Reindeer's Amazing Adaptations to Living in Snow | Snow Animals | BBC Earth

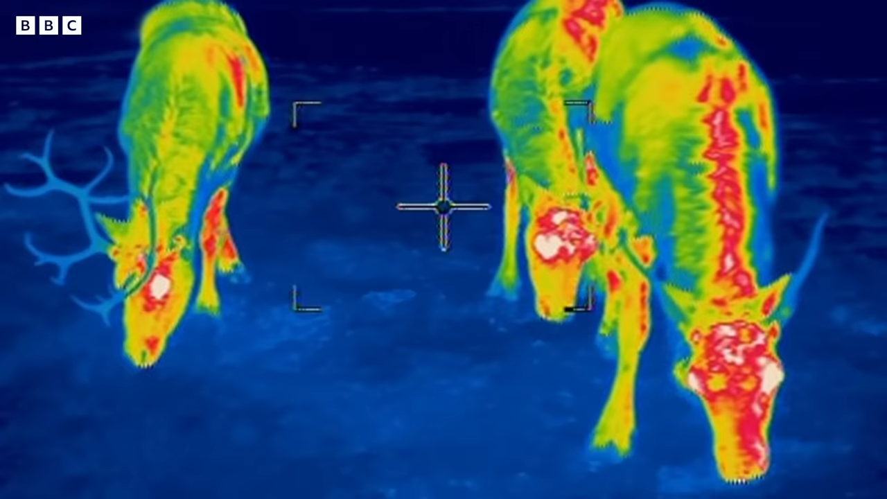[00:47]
So, as the thermal camera proves, reindeer's noses are actually red.
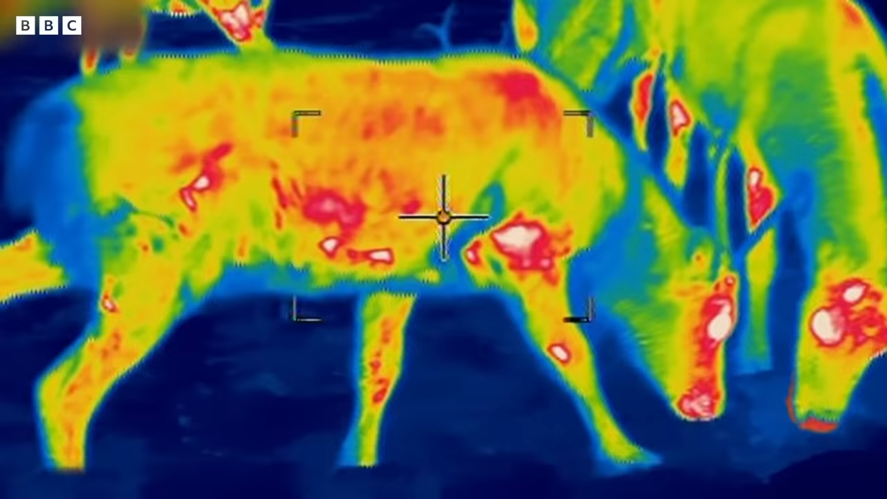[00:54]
It's not just the nose of the reindeer which is extraordinary.